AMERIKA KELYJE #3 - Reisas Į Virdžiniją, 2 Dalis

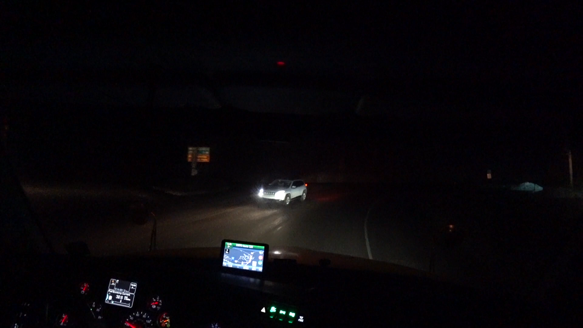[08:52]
Tik tai kad čia jo yra tiesiog. Dar kažkoks posūkis, šito posūkio turėtų būti kažkur.
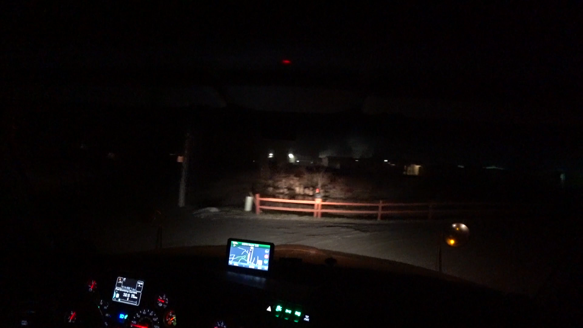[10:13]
Stop. Turn right. Nieko nestop. Iš kur tai čia?